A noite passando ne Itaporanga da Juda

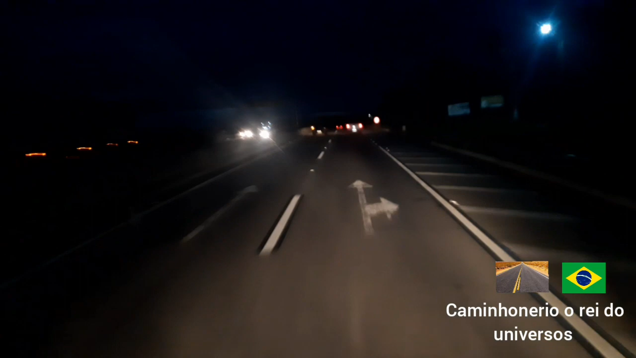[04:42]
Aqui tem o retorno Aí você vai para a praia da caveira Carro ali com o município todo apagado